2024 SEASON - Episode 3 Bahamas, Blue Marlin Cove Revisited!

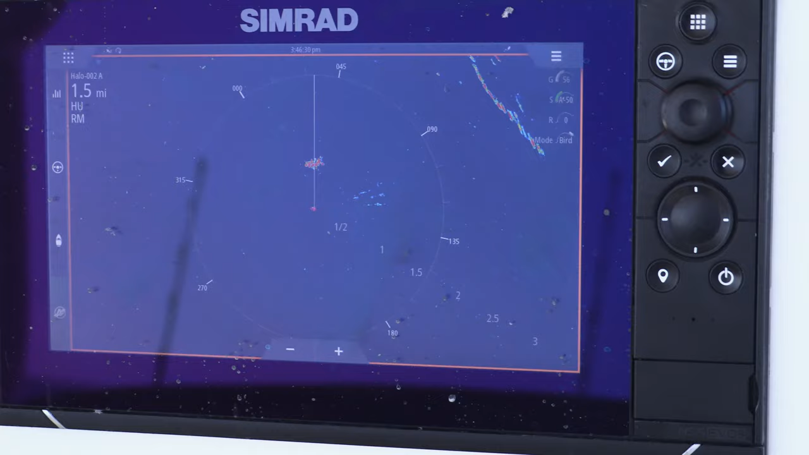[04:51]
We're about 40, 41 miles away from Blue Marlin Cove. We saw some birds early on.